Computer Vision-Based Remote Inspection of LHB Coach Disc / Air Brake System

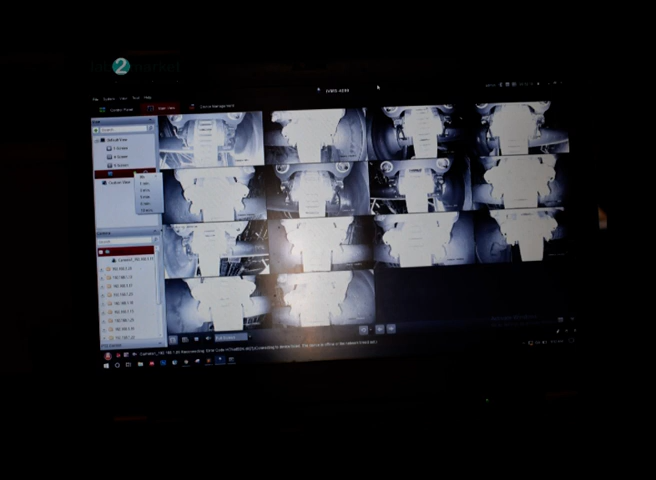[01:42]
Hence, a set of eight cameras are used for each coach.